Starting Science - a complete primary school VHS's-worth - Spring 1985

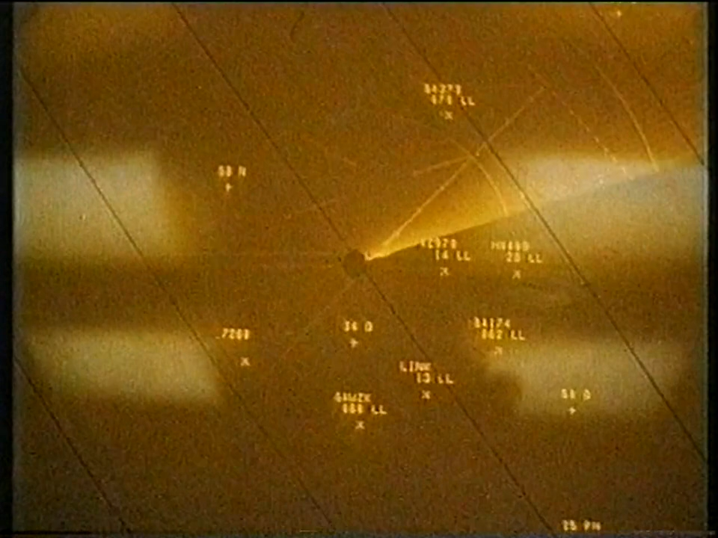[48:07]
In the system that we use here at Heathrow, it's my job to actually steer all the aeroplanes coming in around the sky until they're actually pointing towards the airport.